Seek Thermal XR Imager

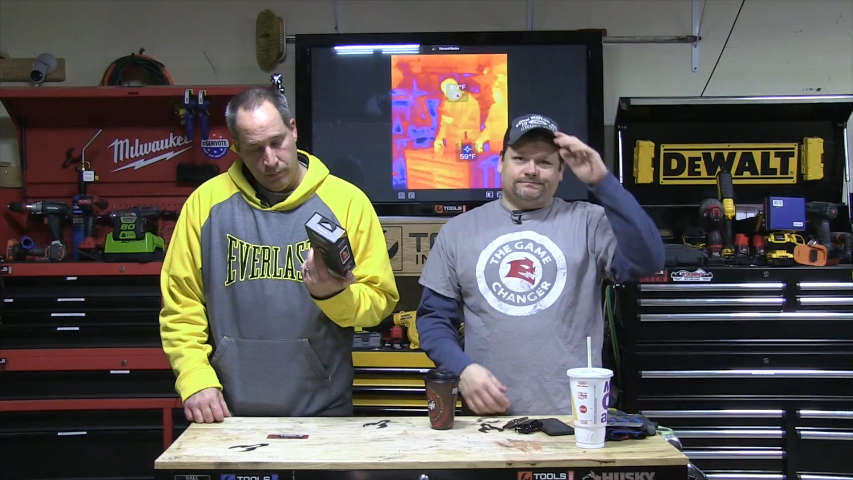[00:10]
all right guys what's up welcome to tools in action we're going over something that you may have seen on this channel before but this is a different version it's the seek thermal imager basically you guys it's a little device